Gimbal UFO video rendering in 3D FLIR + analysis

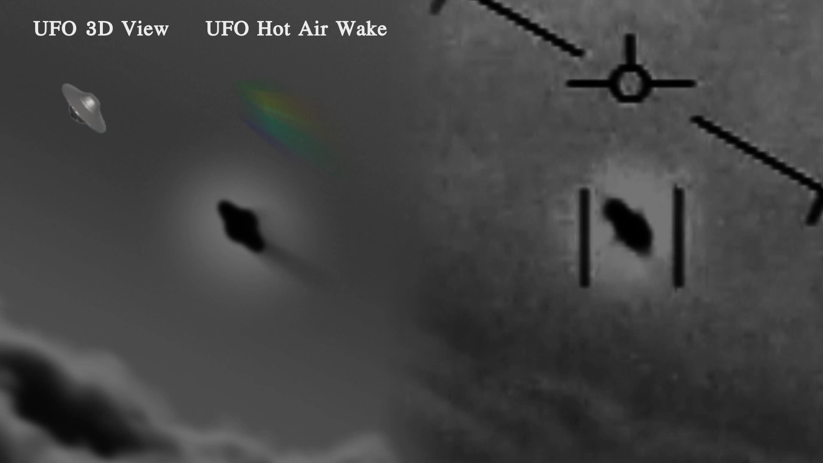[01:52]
So if you watch the original video you'll notice that there's actually a noticeable dimensional aspect to this artifact around the craft. As we fly alongside the craft at the beginning of the video, the cold air obscures the lower right hand portion of the craft because that indicates the direction that it's traveling. And then as we fly around to look directly at the object that's when the artifact looks like a god ray effect the most because we're flying directly into this wake.
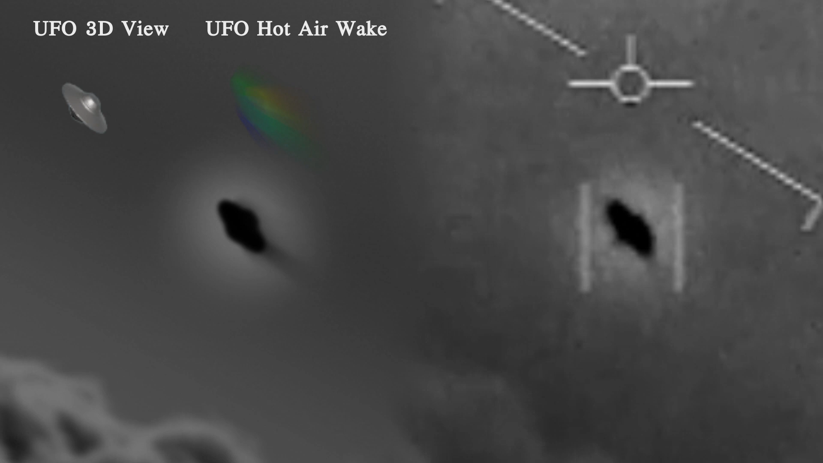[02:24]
The two major takeaways from this are that the object does change shape throughout the video that is consistent with my representation of what is actually happening in three-dimensional space.
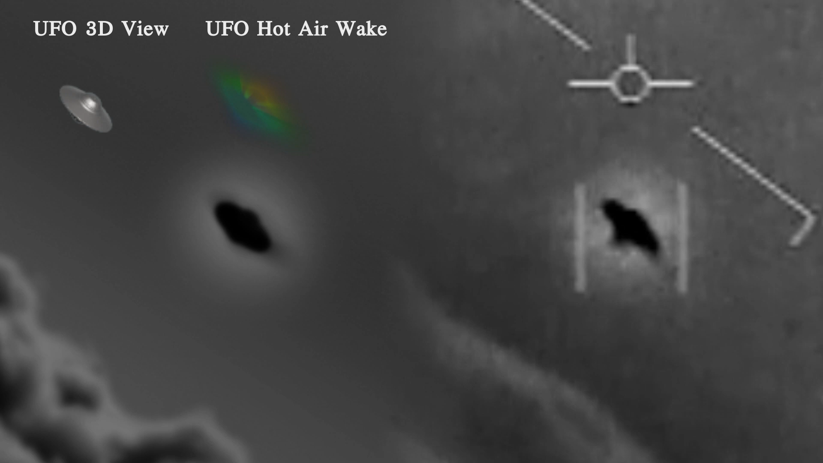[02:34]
And then the second takeaway is that I've illustrated the hot air wake that's coming off of the UFO which I didn't even notice when I was
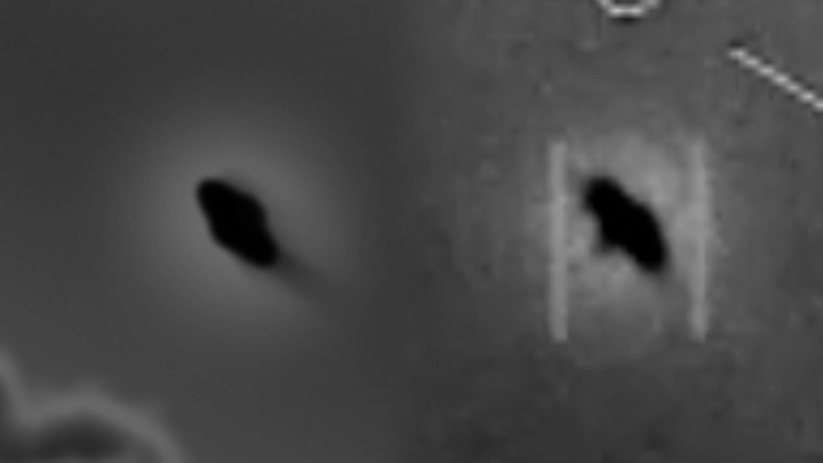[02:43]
working on this originally for a long time it completely went under my radar.
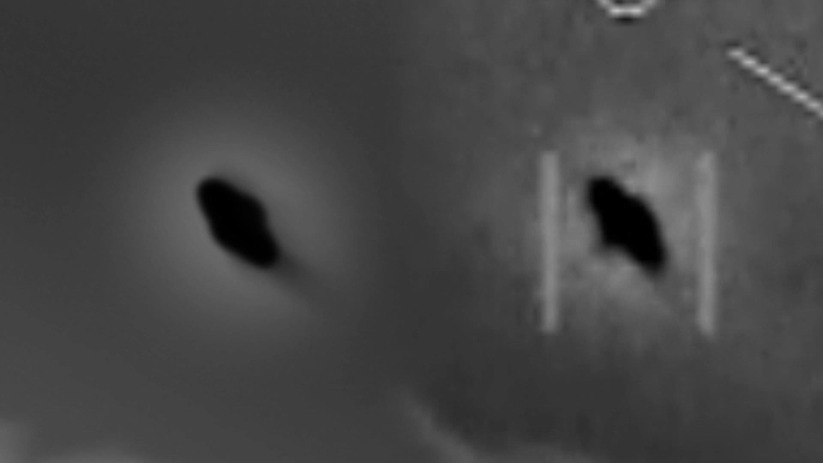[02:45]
And now that I see it it's very obvious that this is exactly what's happening.
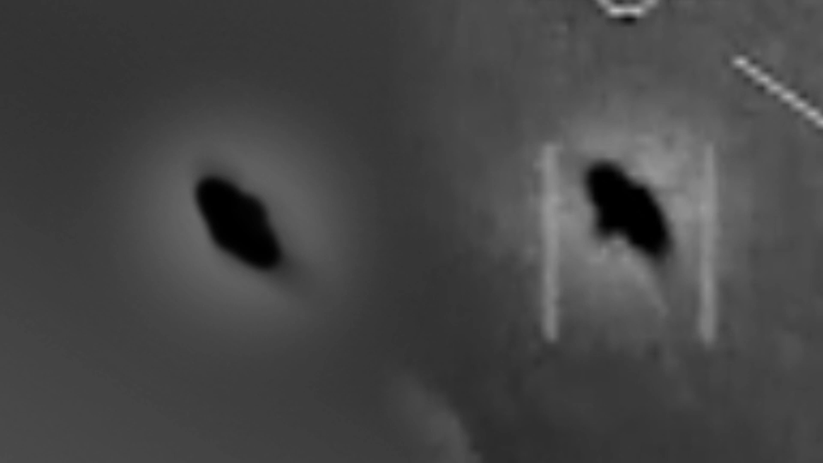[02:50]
The infrared camera is picking up the hot air
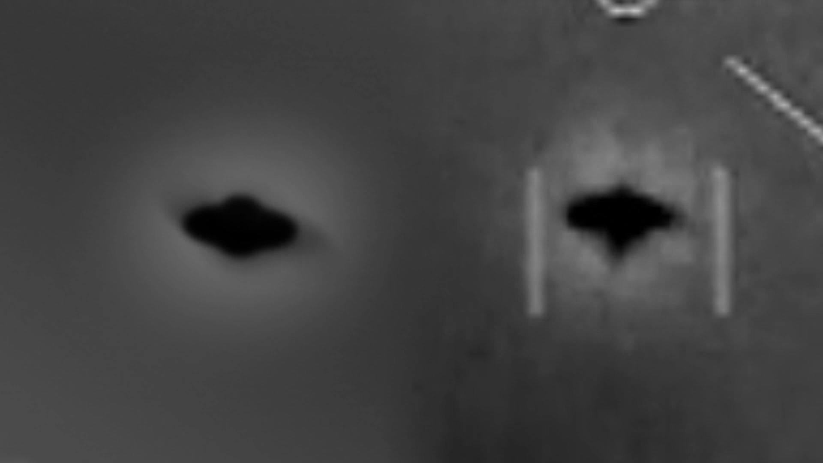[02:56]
coming off of the UFO as it travels through space.